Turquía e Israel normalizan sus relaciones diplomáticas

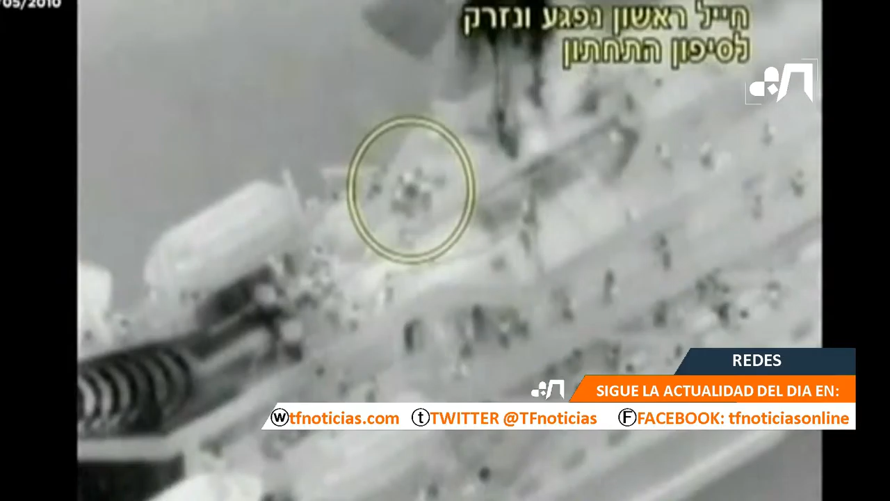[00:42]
un barco turco que formaba parte de una flotilla humanitaria que se dirigía a la Franja de Gaza.